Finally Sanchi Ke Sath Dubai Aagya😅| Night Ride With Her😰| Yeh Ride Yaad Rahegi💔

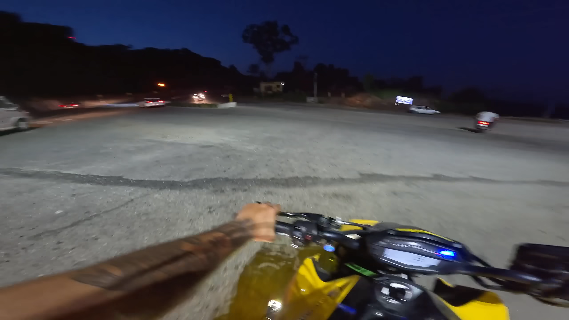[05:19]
तो गाइस अभी हम पहुंच चुके हैं सिद्रा वाले फ्लाईओवर पे, देख सकते हो भाई, और रात को क्या ही व्यू लग रहा
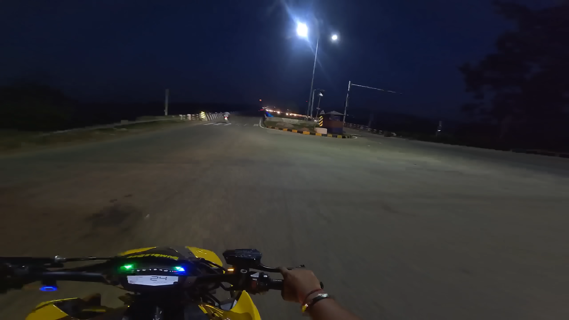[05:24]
है, देख रहे हो चांद, देख रहे हो भाई क्या ही लग रहा है।
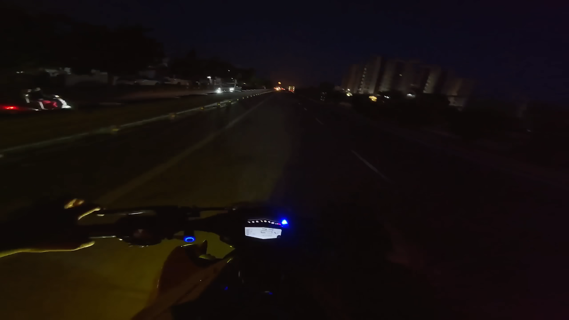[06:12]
एक और लास्ट। हम यहाँ से निकल चुके हैं भाई, आराम आराम से जा रहे हैं, अंधेरा कुछ ज्यादा ही हो गया यार। तो भाई अभी हम पूछे नेस्ट कैफे,
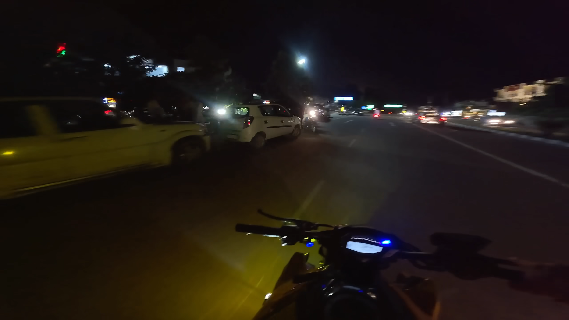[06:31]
भाई आज रात को आए हैं बाइक पे नेस्ट कैफे, देख सकते हो, बट आज हम यहाँ पे नहीं जाने वाले हैं, अभी हम फिलहाल यहाँ से निकल रहे हैं। अभी हम जाने वाले हैं साउंड एंड लाइट शो में।
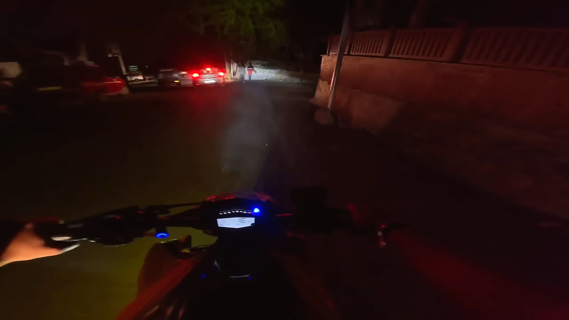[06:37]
फाइनली अभी हम आ चुके हैं बावे वाली माता के पास, क्योंकि साउंड एंड लाइट शो का रास्ता यहीं से जाता है।
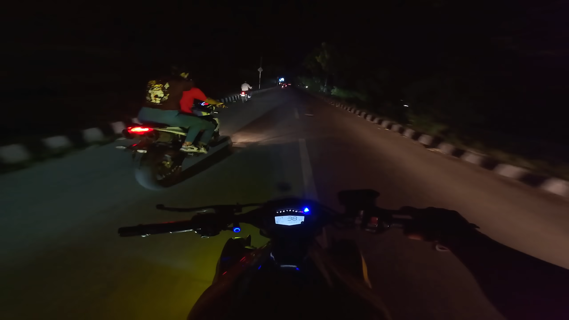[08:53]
सो गाइस अभी हम जा रहे हैं भाई यहाँ से, क्योंकि भाई यहाँ पे ना कुछ ज्यादा ही अंधेरा है, इसलिए आपको वीडियो में भी क्लियर दिख नहीं रहा होगा, अभी निकलते हैं आगे। गाइस आ चुका है तुम्हारा भाई फ्लाईओवर पे, और भाई विशाल भी आगे चला गया,